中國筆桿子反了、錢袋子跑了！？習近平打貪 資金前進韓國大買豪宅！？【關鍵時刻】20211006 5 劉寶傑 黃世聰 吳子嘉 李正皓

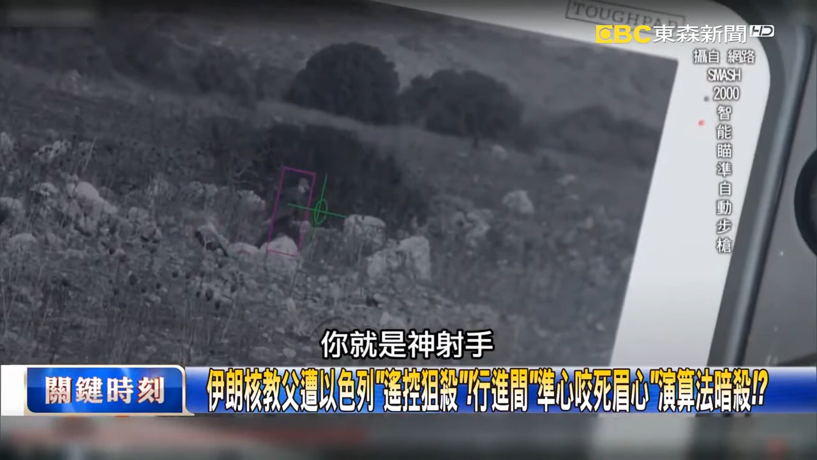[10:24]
神射手你手上這個配的就是直接按下去就可以射而且這個機關槍無
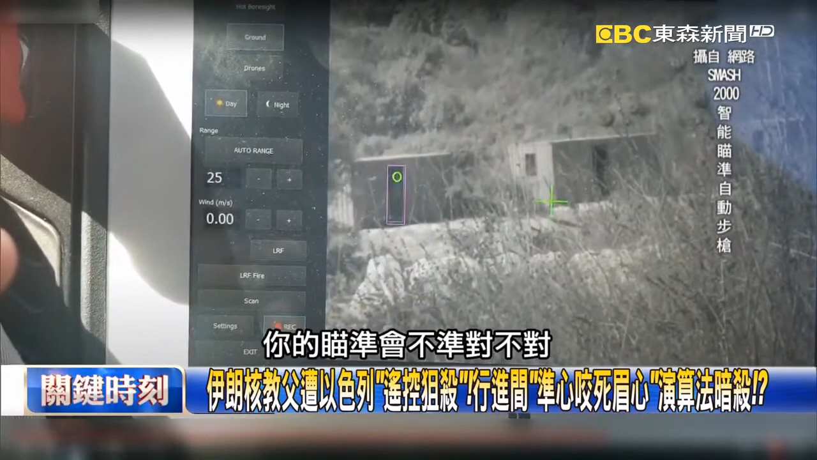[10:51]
可是這個最可怕是什麼我只要鎖定這個頭就搖死了所以我車子在
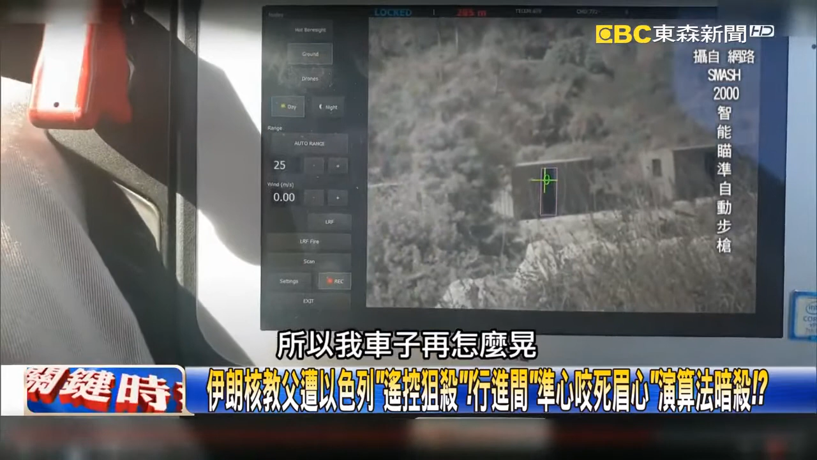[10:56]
怎麼晃槍管在怎麼晃你看這準心一直在這個人的頭上然後呢我等到
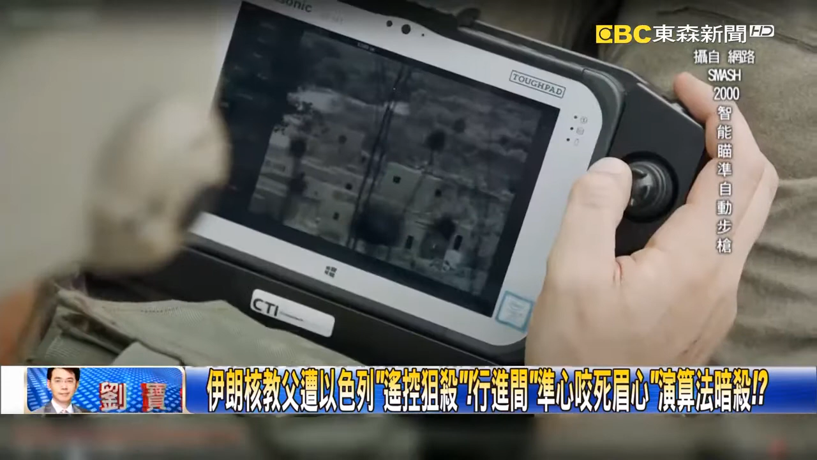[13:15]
這個就是這個世代在處理暗殺的狀況那你以為這個機槍只能做暗殺嗎沒有他